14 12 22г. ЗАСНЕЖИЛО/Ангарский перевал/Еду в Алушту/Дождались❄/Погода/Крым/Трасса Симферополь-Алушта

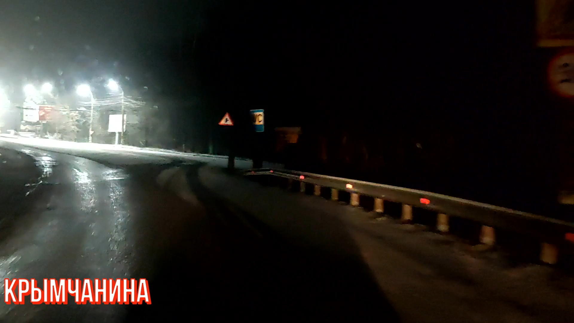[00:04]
Еду из Симферополя в Алушту. Проезжаем Ангарский перевал. Снег лежит.